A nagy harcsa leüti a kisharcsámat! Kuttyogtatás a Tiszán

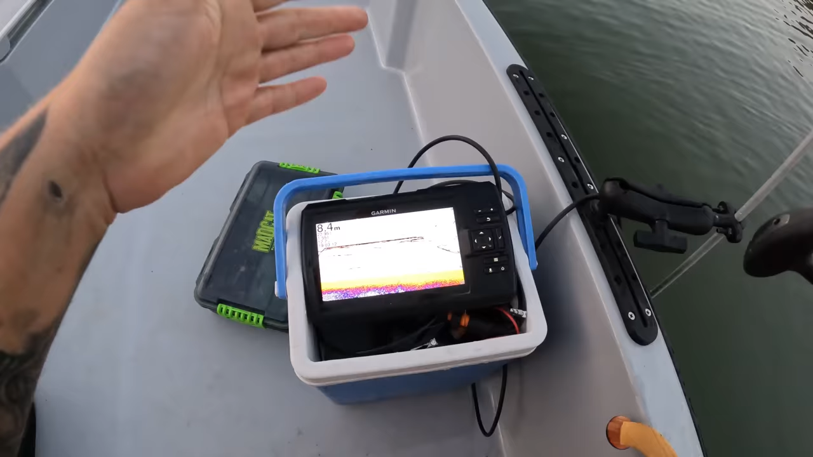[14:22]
On screen: depth 8.4 m
Jó, akkor leengedjük neki. Hát, ha itt van még. Ott van még. Utána megyünk. Gyere vissza, haverom! Haverom, hát itt van! Hát itt van! Ilyen nincs a világon. Ma minden összejött, de mégsem. Na, fentebb van megint?